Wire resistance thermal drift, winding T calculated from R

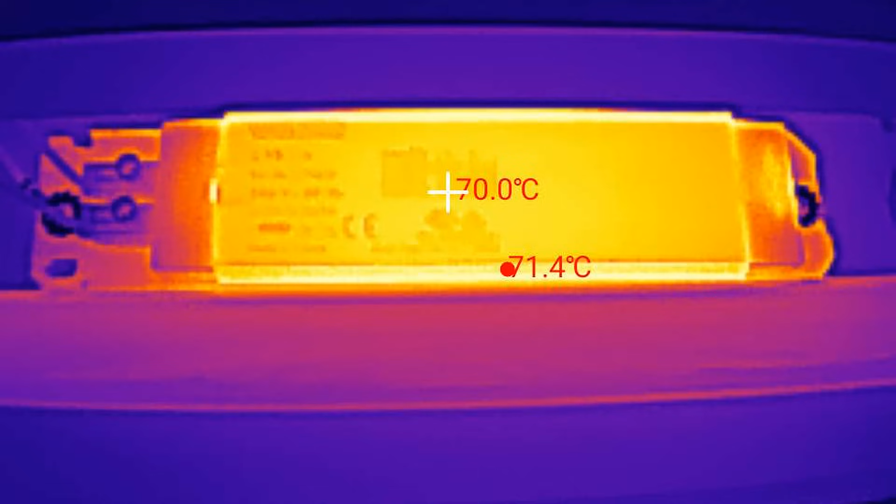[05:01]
On screen: spot 70.0°C, max 71.4°C
And I also took a thermal image of the inductor and the surface of it seems to be about 71 degree Celsius, which is about 4 or 5 degree less than the temperature of the Wyneding I calculated.
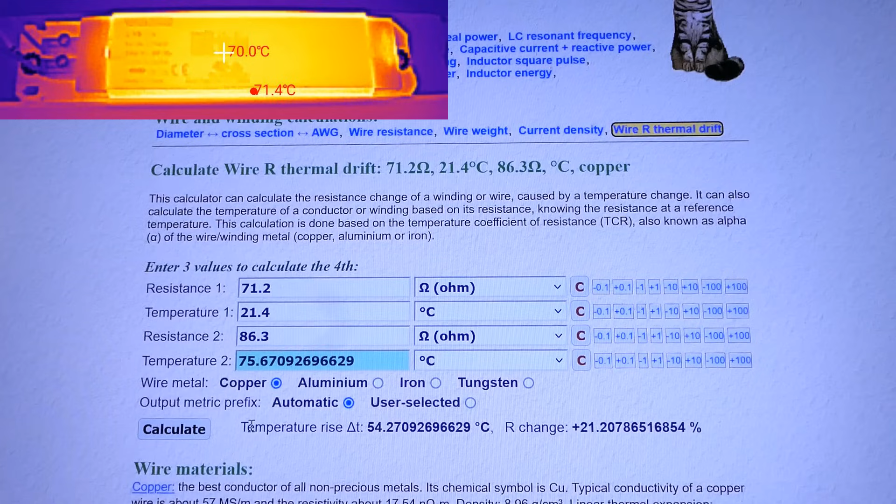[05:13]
On screen: spot 70.0°C
Which makes sense, the surface temperature of the inductor is always going to be a bit lower than the Wyneding temperature.
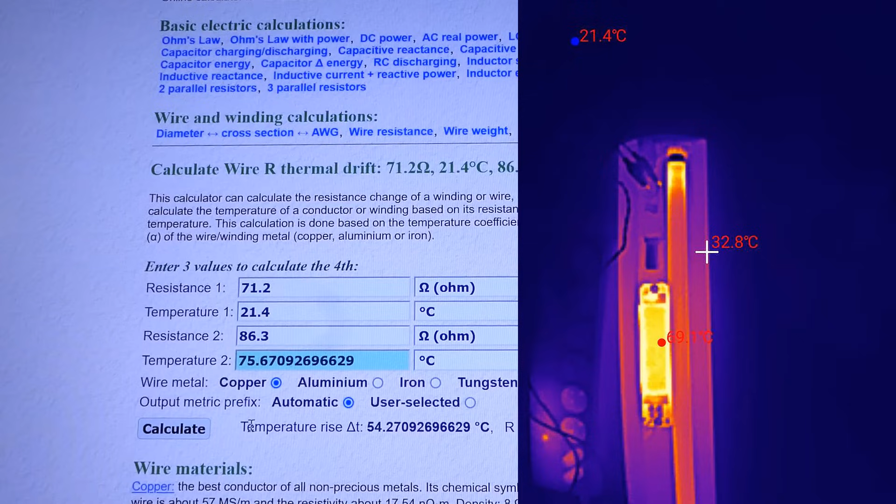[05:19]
On screen: spot 32.8°C
And the thermal camera again verifies the ambient temperature here.